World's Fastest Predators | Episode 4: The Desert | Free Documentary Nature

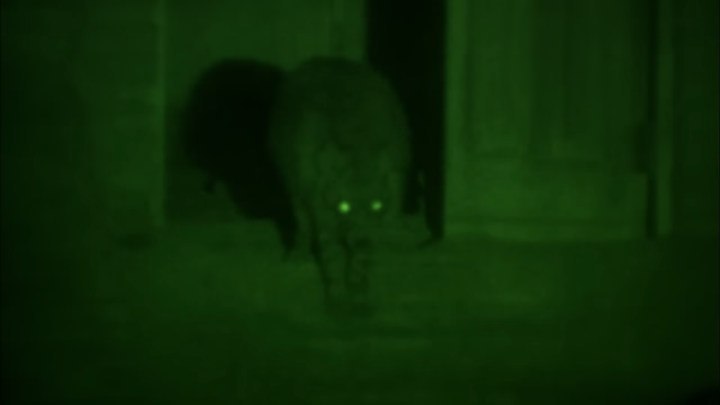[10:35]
The brown hyena is the only large predator that survives here.